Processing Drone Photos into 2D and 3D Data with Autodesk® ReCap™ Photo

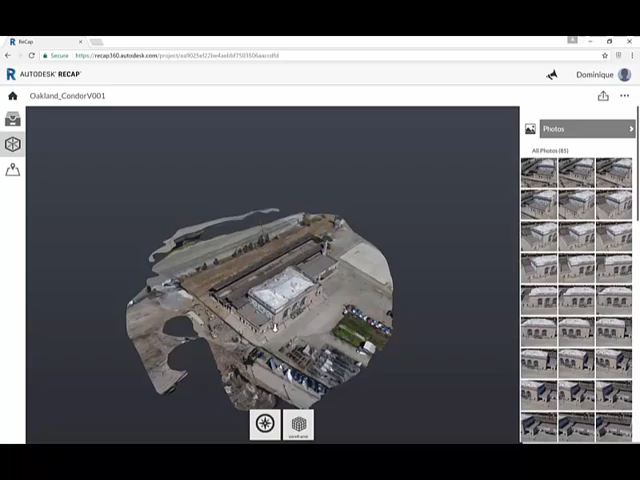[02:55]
This is a preview of the 3D photo texture mesh.
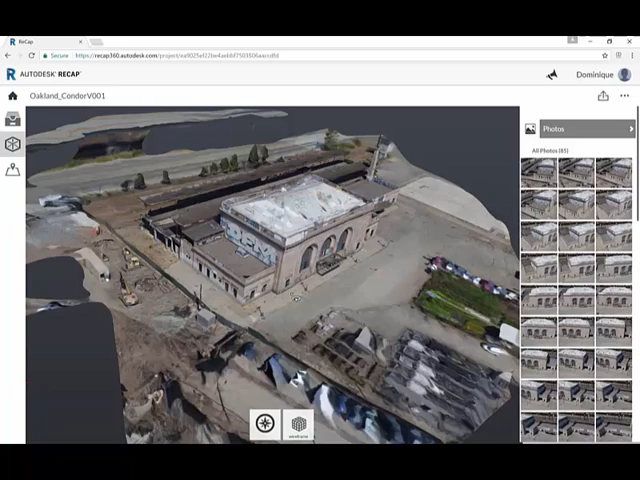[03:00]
It's a low polygon count preview, but still very high quality. If you need to see the full dense mesh, you will need to download the RCM and use Recap Photo to open it.
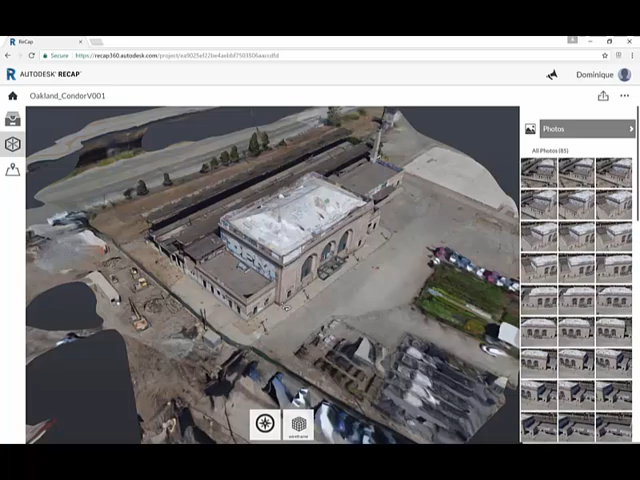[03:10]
This is one way of interacting with the data.
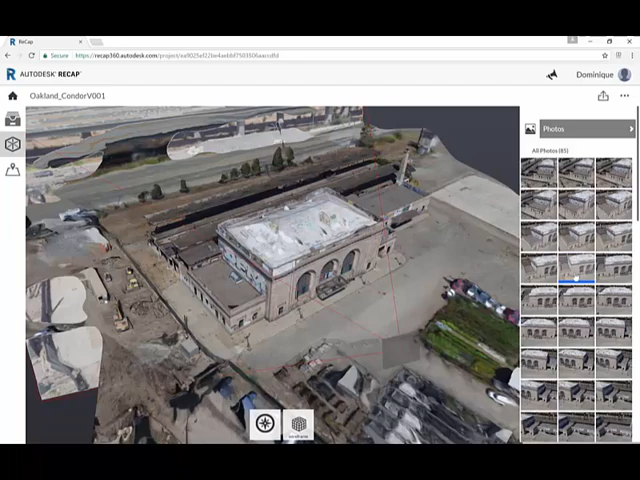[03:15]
You can also browse through the photos and be in the photo in the camera perspective.
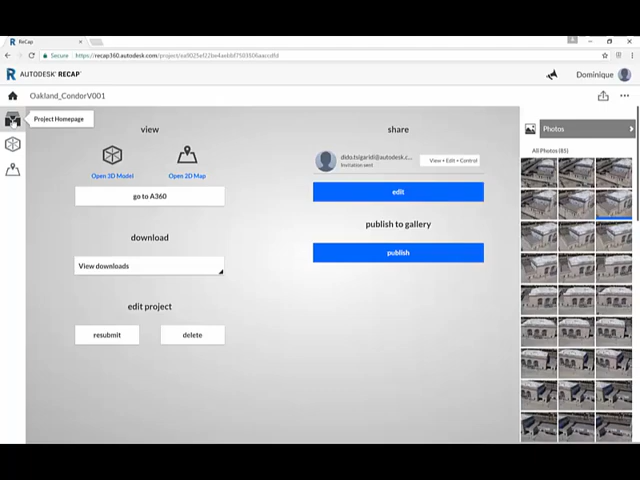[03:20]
You can also view the Autographic view. You open here the 2D map.
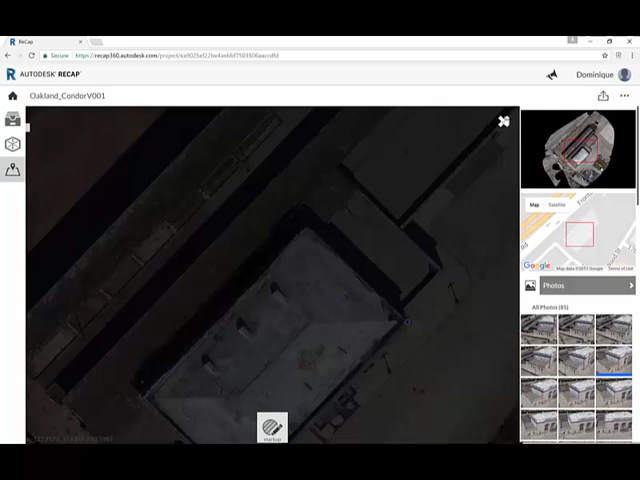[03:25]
That is the Autographic view of the site that was computed.
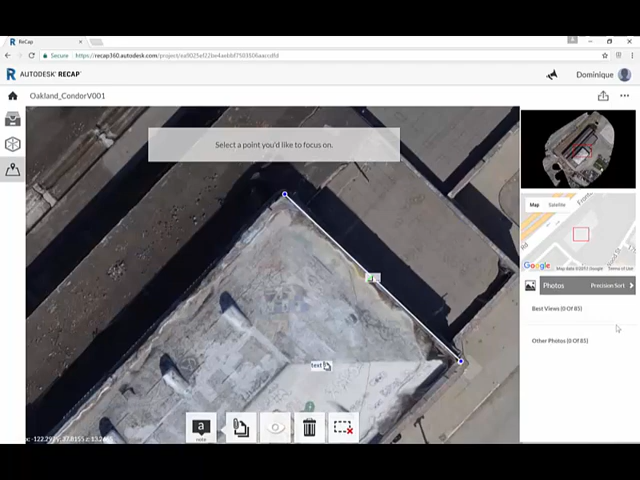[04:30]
This is to get even more detail on your AutoView here. Let's say you want to click this area because you don't know exactly what that is.
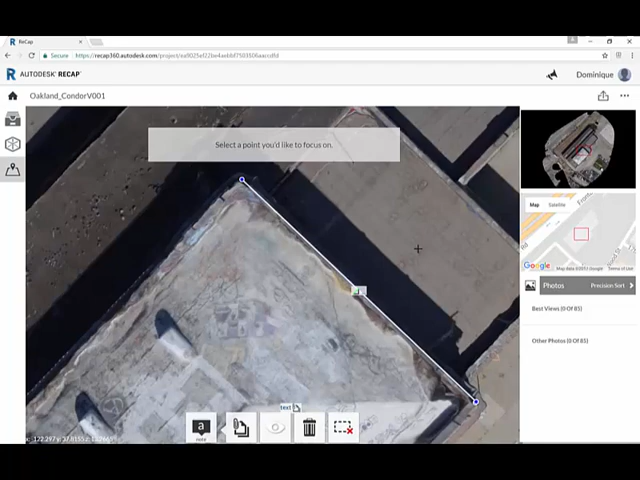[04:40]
And you just say, I gave me the best viewpoints that are looking at this area.
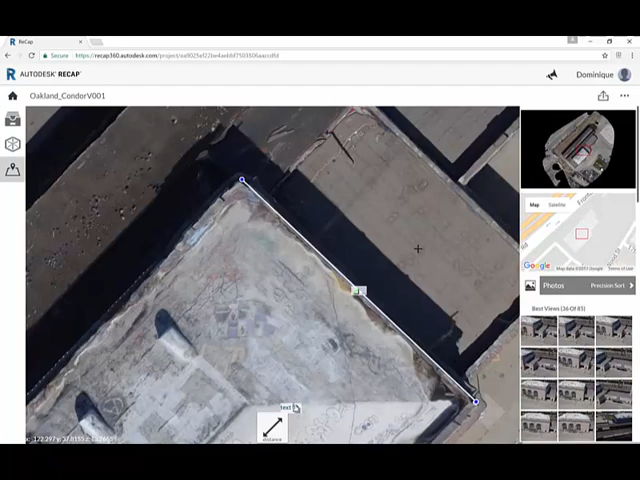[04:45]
When you click on one of those photos,
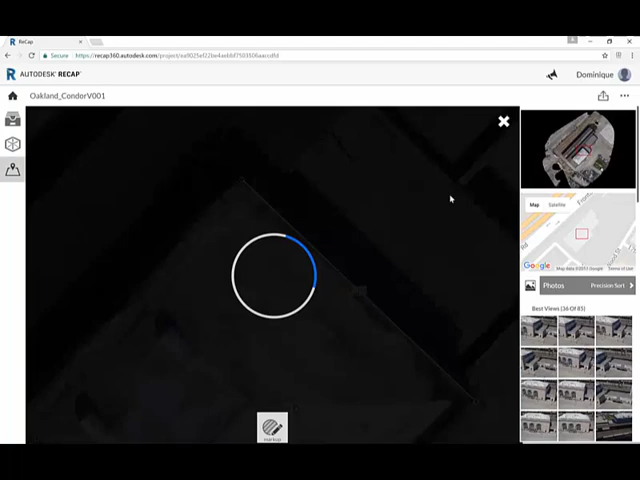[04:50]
and then we'll pull out the source image, one of the source images looking at this area.
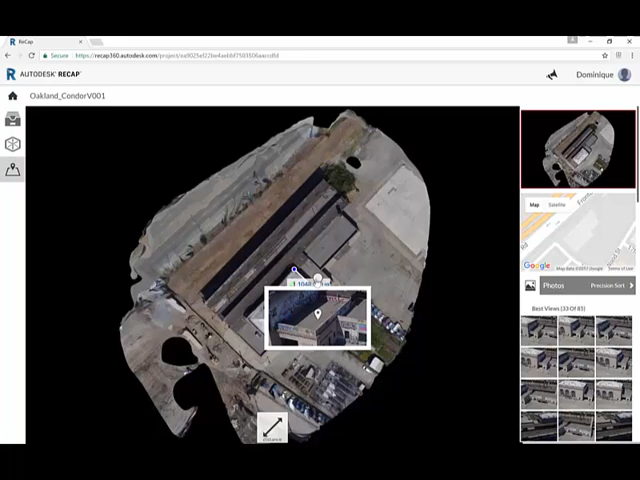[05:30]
Now, coming back to Recap Photo desktop,
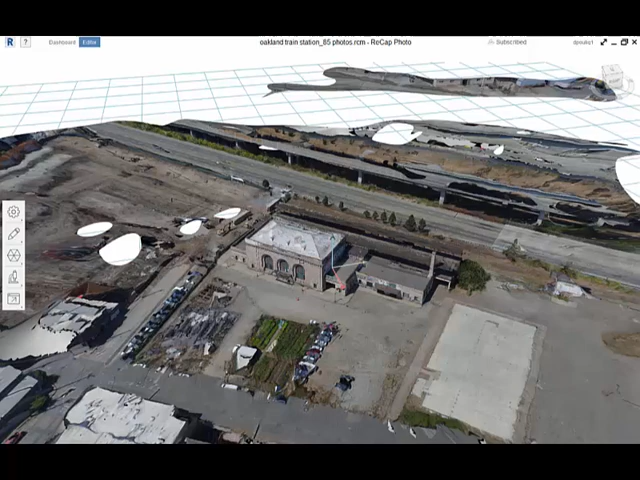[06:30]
The other reality data type that we get from Recap Photo on the photo to 3D service is this photo base point cloud,
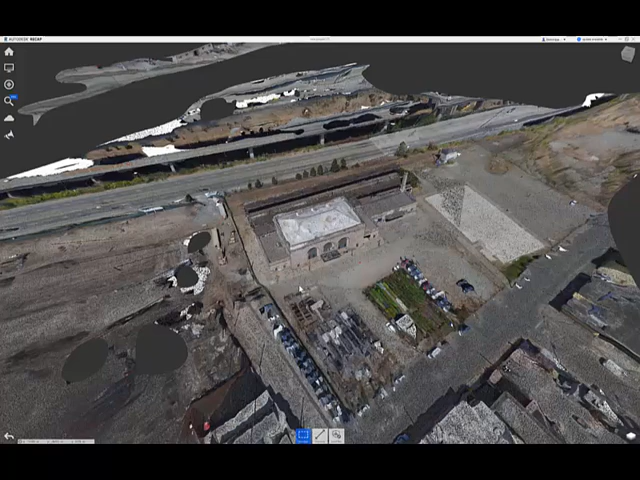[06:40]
which is also geolocated.
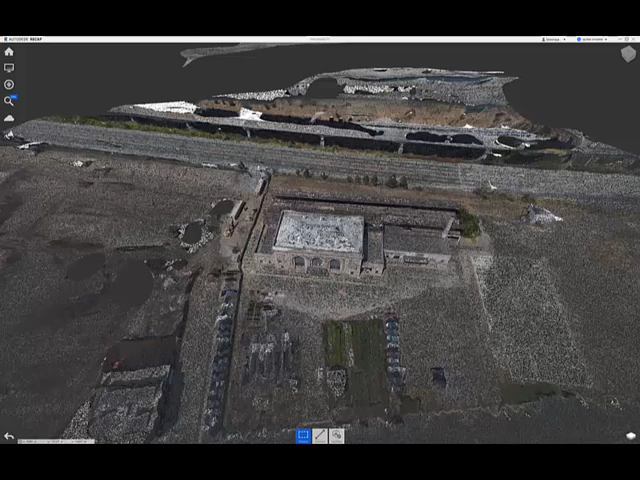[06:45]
Here, I'm using Recap Pro to view the result, to view this point cloud.
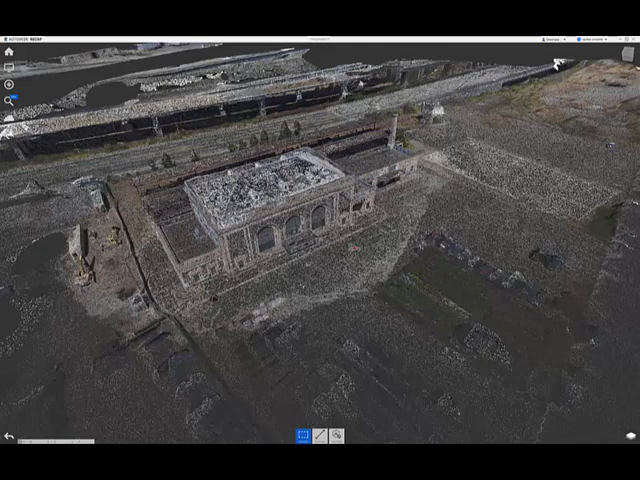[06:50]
This is an RCS file, and you can use Recap Pro to merge this UAV-based point cloud with laser scan-based point cloud as well.
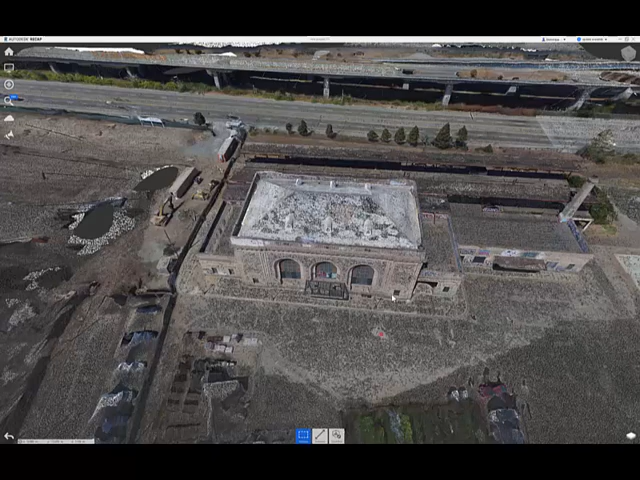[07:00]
And finally, the last reality data type that we get from Recap Photo is this high-resolution orthographic view, which comes with its elevation map.